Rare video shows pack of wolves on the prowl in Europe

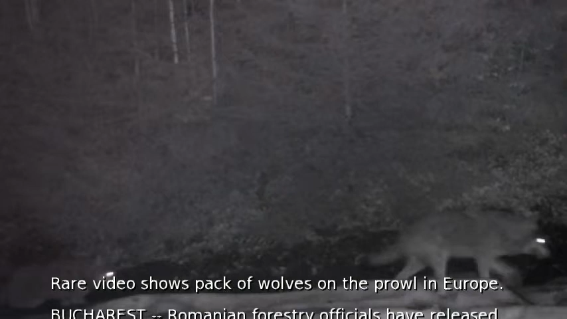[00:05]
Bucharest, Romanian forestry officials have released footage of a wolf pack caught on surveillance camera in central Romania.